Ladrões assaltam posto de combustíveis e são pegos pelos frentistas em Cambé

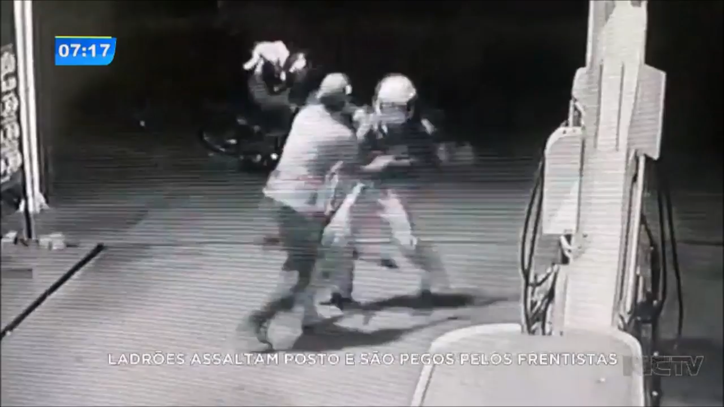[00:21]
Olha só, o funcionário, ele arranca o garupa da moto e aí eles começam a brigar ali, a lutar.
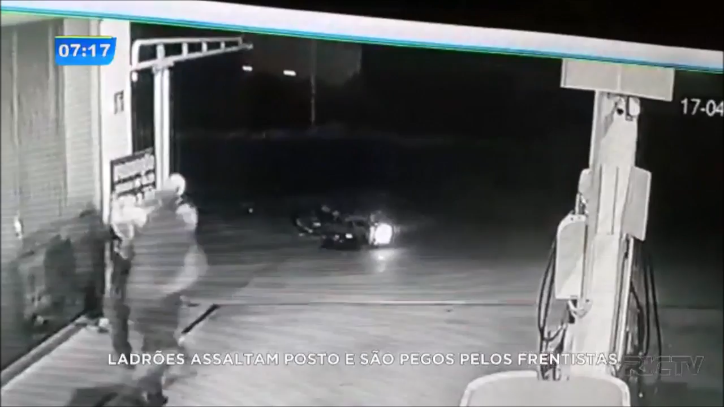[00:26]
O outro frentista também chega,
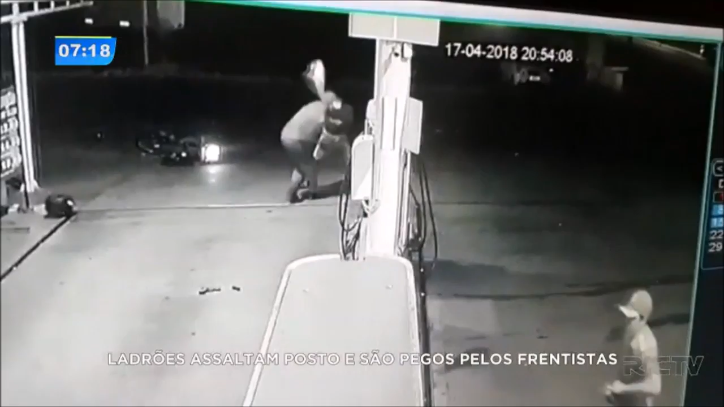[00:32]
começa a lutar com o moço que estava, com o homem que estava ali pilotando a motocicleta. A gente percebe que o homem que estava na garupa, ele parece que carregava uma arma.
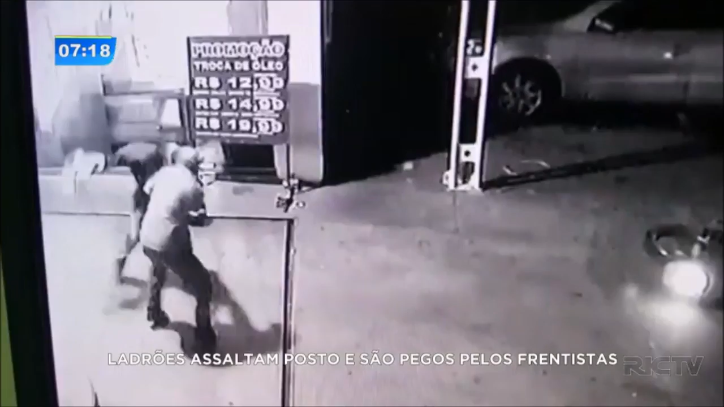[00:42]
Mas existe a suspeita de que não fosse uma arma de verdade, fosse apenas um simulacro, já que nenhum tiro foi disparado durante toda essa ação. E o frentista consegue arrancar das mãos dele também esse suposto revólver.